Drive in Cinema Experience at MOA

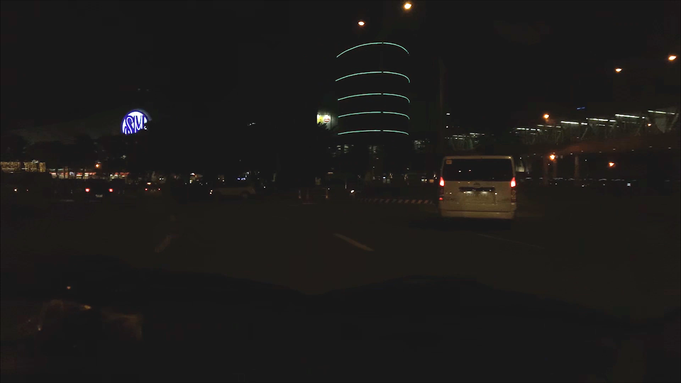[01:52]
So apparently, nahiligaw kami ng konti. Pero here we come.
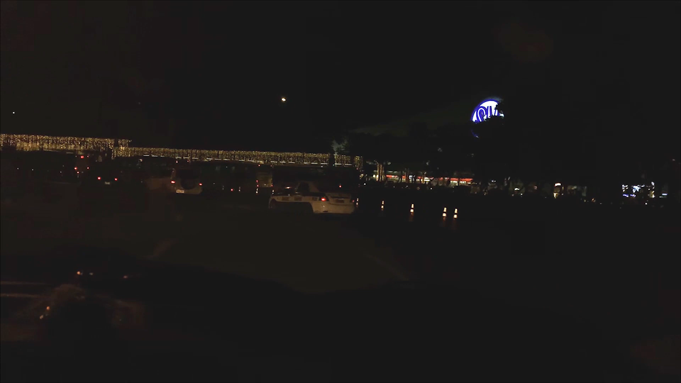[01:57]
Nandito na kami sa MOA. So we'll just have to look for the drive-in cinema.
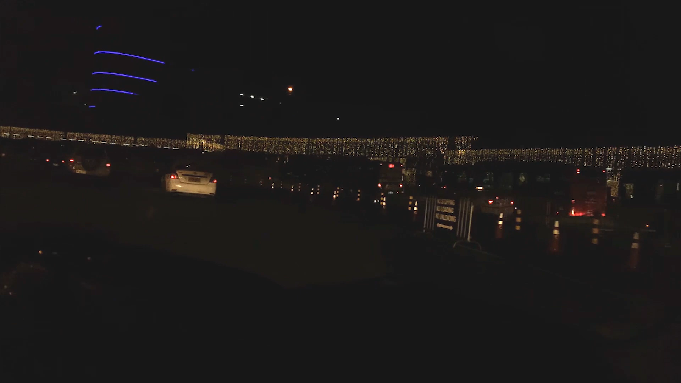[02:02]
Kung saan dito. So guys, ayan yung MOA. Yung sa Bayside.
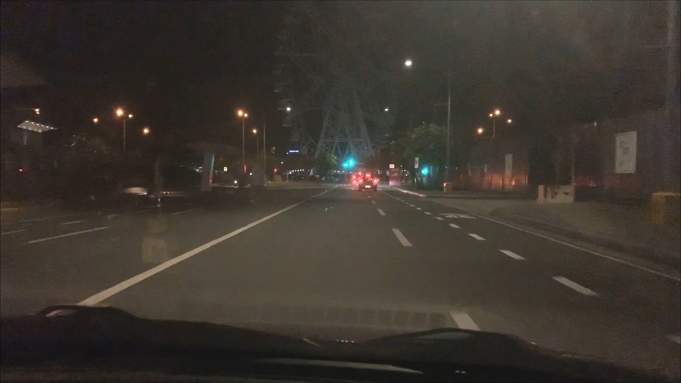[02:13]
If you can see, ayan yung kasi madilim eh. Pero ayan yung Paris Wheel. Patay siya.
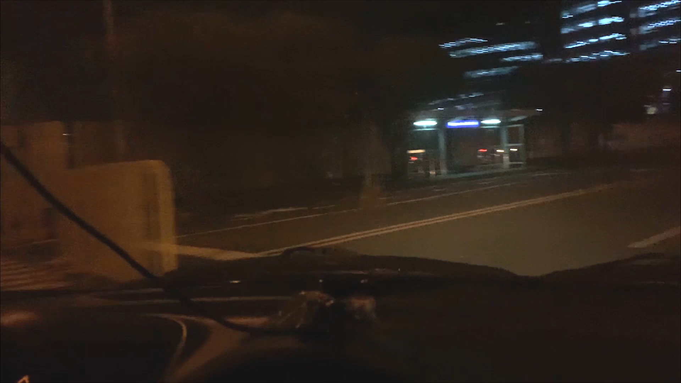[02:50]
Medyo madilim yung video. So, So, ito yung So, Bayshore Avenue Station. So, ayan.
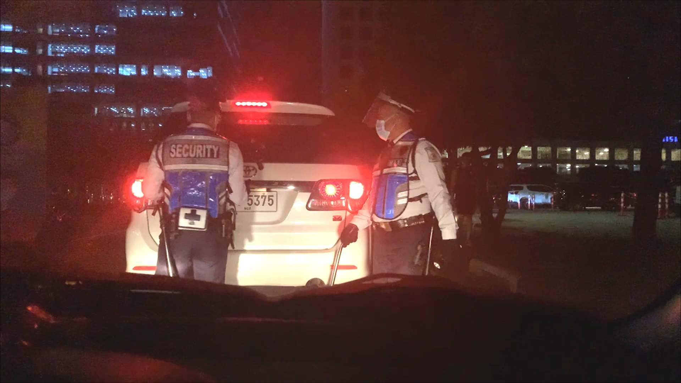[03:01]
Ayan yung mga security check. For the drive-in cinema. For the drive-in cinema. And then, dito. Ayan.
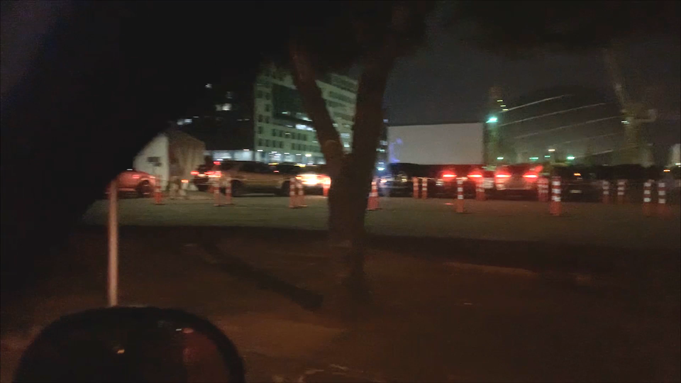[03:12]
Ayan yung drive-in cinema mismo. So, you'll find a lot of cars na nasa loob. Kasi 645 nga yung start ng MOA.
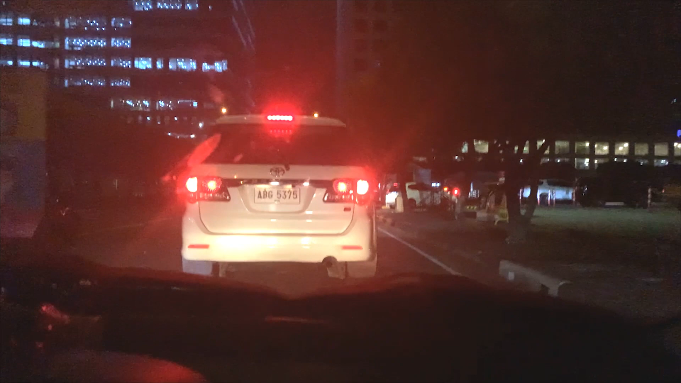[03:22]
So, as part of the security check and health protocols, they will also check your temperature. So, na-check na yung temperature namin before we enter the vicinity. And then, I think they will also check our ticket later.
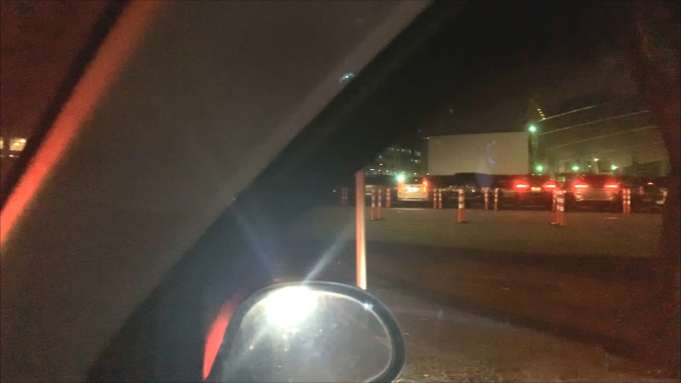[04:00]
Siguro because of the security checks and health protocols, medyo mabagal yung pagpasok ng mga car.
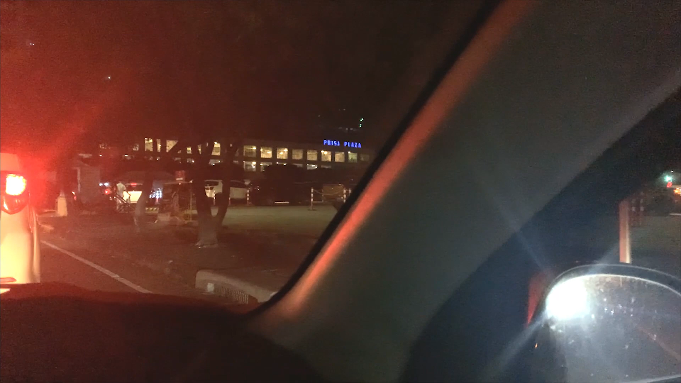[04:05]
Siyempre, pati pag-scan ng tickets. Ayan.
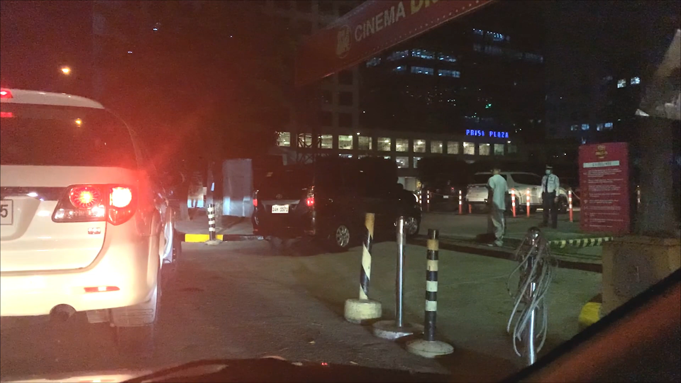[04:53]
cars is inisprayan nila ng sanitation, sanitizing agent or anything yung yung mga gulong ng cars before entering the vicinity. Kaya pala, medyo matagal yung pagpasok. And, bawal dito yung 21 years old and below. Tapos, yung mga senior citizens. Hindi sila allowed pumasok. I'm not sure why kasi nasa car lang naman. Pero, yun yung guidelines.
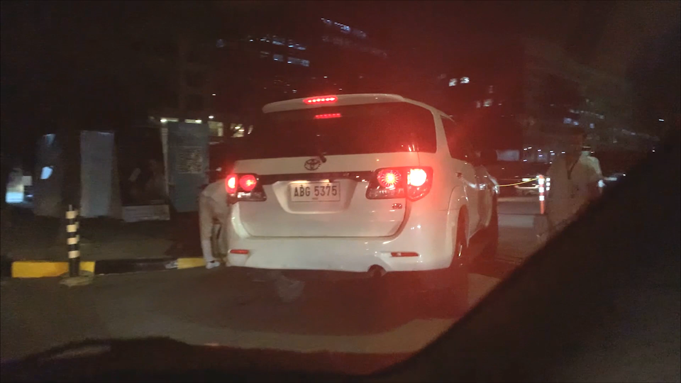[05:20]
So, we have to, we have to obey. Ayan, nililisan mo na yung mga gulong before sila papasokin. So, we're up next. By the way, the ticket here is worth 400 per person. Ang maximum per car is 4.
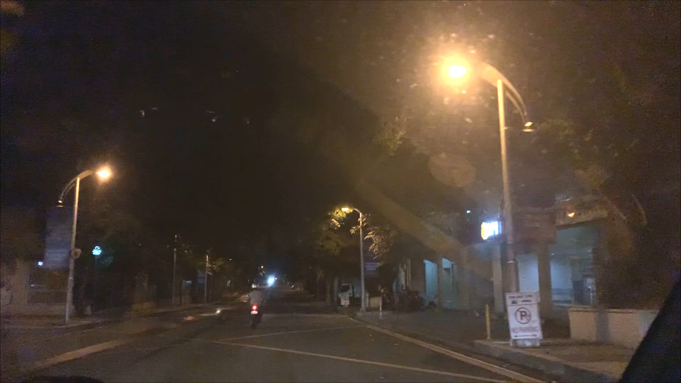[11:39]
Tapos, most of the restaurants close. Konting-konti lang talaga yung makikita mo na open mga fast food. Pero, yung iba close din talaga.
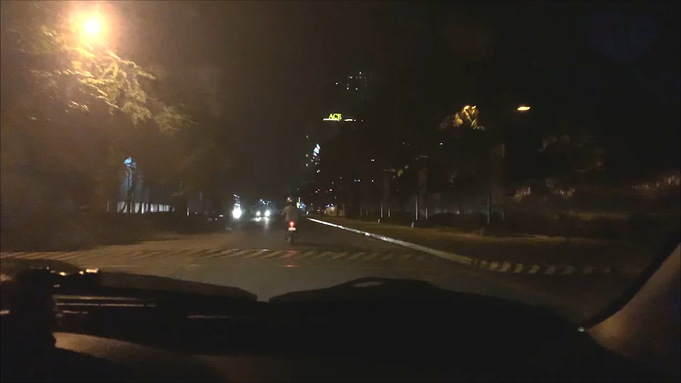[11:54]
Yung ace waters pa. Pero, they're also close. Makalungkot lang yung mga places na lagi namin binibisit. Close na sila ngayon. Kasi, due to pandemic. Jollibee Pioneer. I think it's open. Kasi, may mga ilaw. Open ata sila. Close na yun.
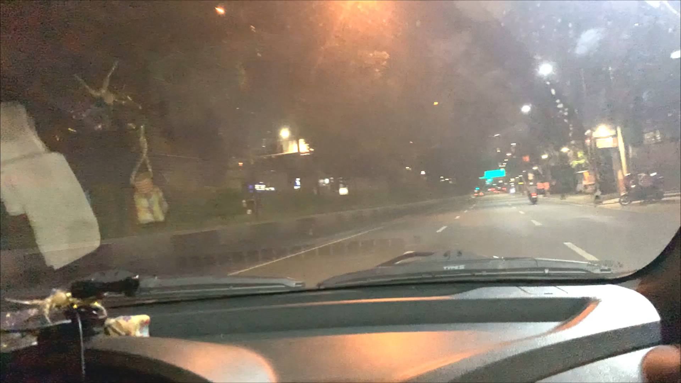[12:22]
Yung Dunkin Donuts, open pa yun. So close na sila.
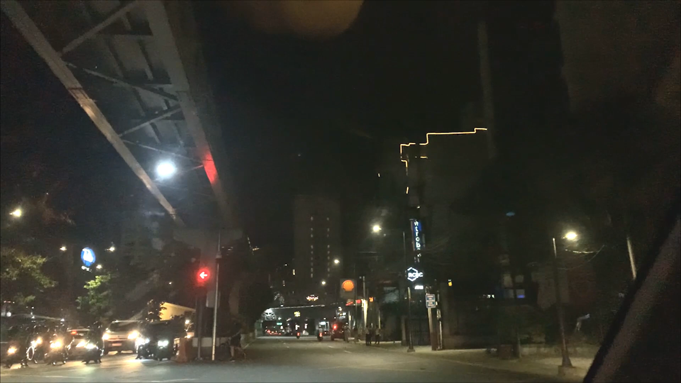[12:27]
Nandun yung isa pa na hotel na pinupunta namin. Iyan. Free batok. Wala nang ilaw. So close. They're also close. So close. Laman lahat ng hotel ngayon. So guys, andito na kami at home na ulit.